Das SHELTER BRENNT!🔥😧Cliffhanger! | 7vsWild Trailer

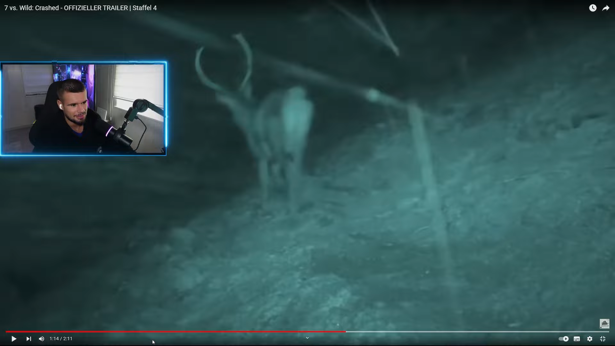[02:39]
Endlich mal richtige Nachtkameras und gute Wildaufnahmen. Ich hoffe, dass es hierbei bleibt, ist aber nicht.
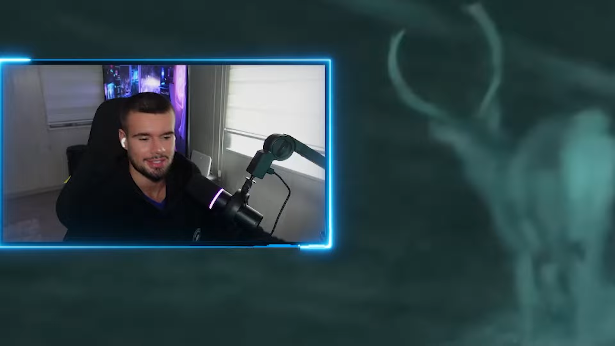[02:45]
Ich will noch was Geilere sehen, als es da überhaupt irgendwelche geilen Tiere gibt.